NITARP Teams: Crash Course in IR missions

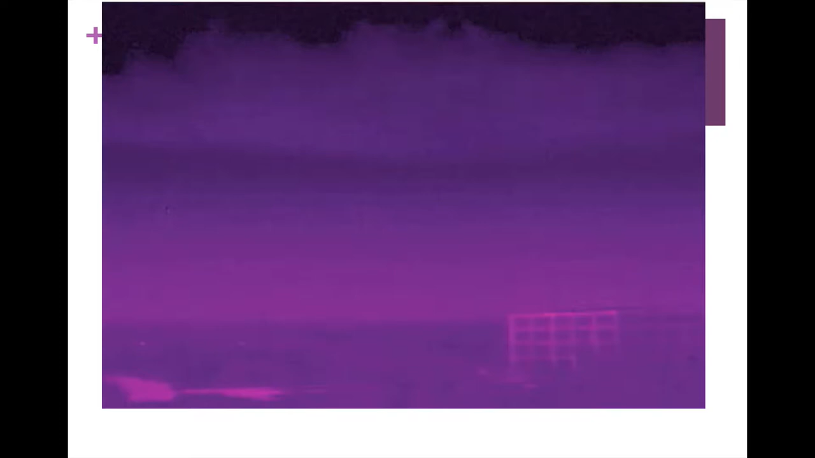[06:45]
And here, just because I have it, is Spitzer's launch in the infrared, of course, because, of course, we have it in the infrared.
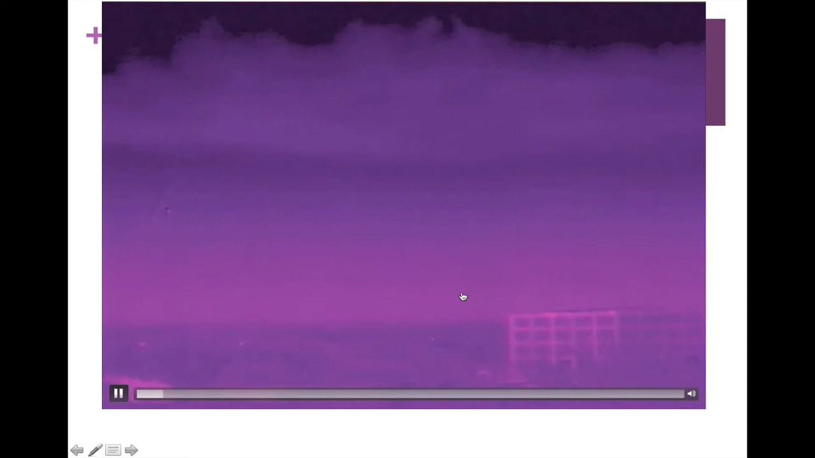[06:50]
This is a building that was in between the camera here and the launch pad, which is about here. It's going to take a little while. This is a cloud bank. There we go. There's the ignition.